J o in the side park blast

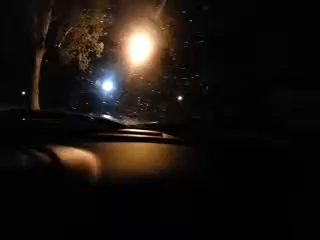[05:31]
Take a right. Right here? Uh-huh. You don't have to stay on there. The street, you could... Oh, light bulb. Yeah, don't hit that. Oh, shit. Don't hit your brakes until, like, we're hidden.